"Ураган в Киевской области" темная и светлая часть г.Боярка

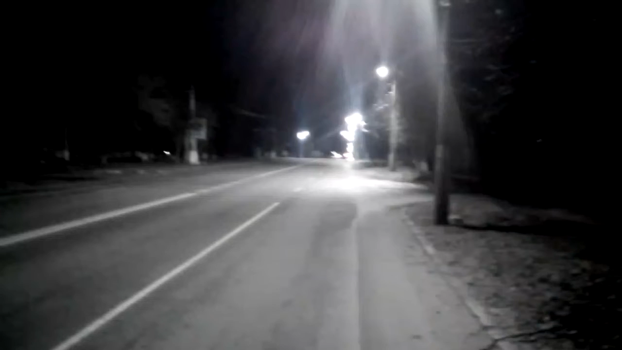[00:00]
1 апреля 2018 года, 23:50. Боярка Белогородская, Укртелеком. У нас темная часть города.